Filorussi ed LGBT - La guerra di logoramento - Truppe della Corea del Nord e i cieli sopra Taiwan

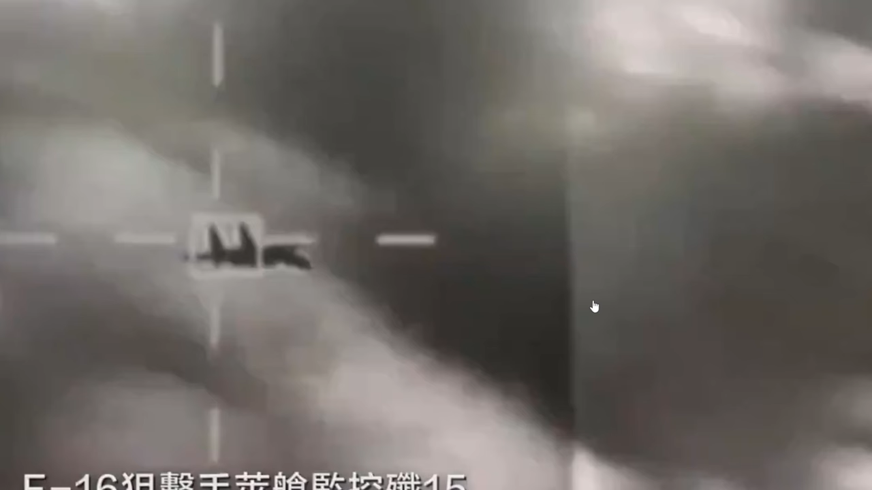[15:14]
vi faccio vedere cambiamo un attimo fronte però questo mi serve anche per agganciarmi alle capacità degli F16 ucraini questo video viene da Taiwan quello che succede che si vede è il sensore di un F16 di Taiwan
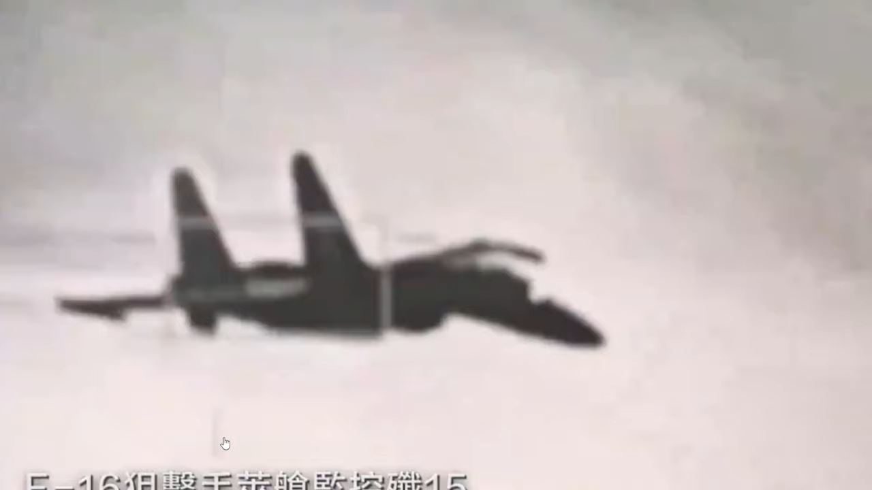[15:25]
che ha agganciato via radar un aereo cinese e poi tramite l'aggancio radar ha portato il bersaglio nel sensore sniper questo sensore è un sensore ottico e infrarosso
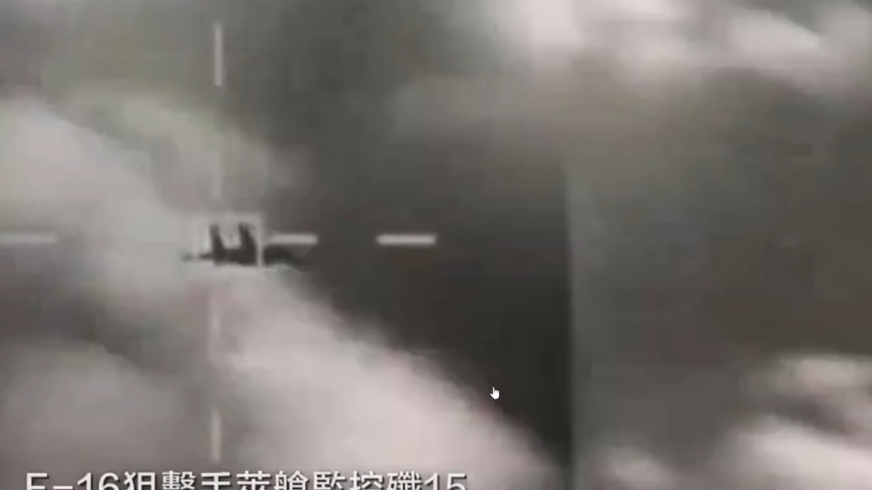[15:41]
che si aggancia sotto l'F16 questo stesso sensore ce l'hanno anche gli F16 ucraini in particolare quelli svedesi che stanno arrivando e questo sensore permette di fare identificazione
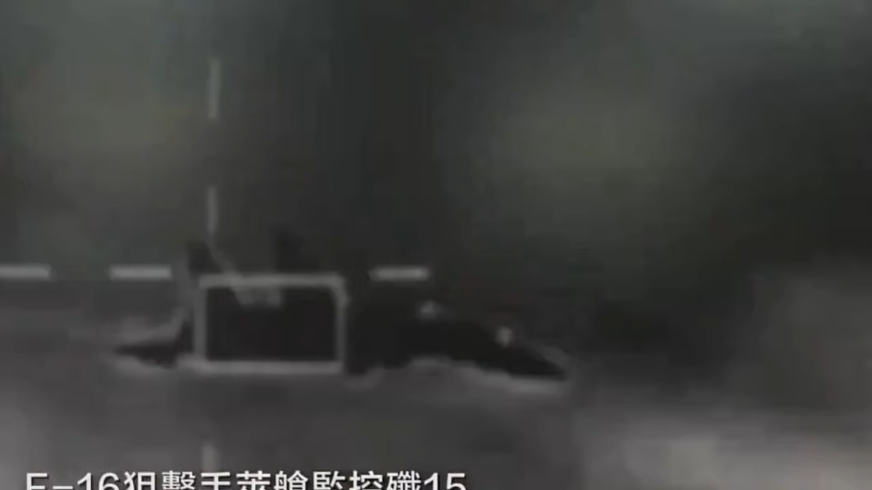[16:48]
facendo degli aggiornamenti fondamentalmente ma è sempre quello l'aeroplano quindi questo ci dimostra proprio la capacità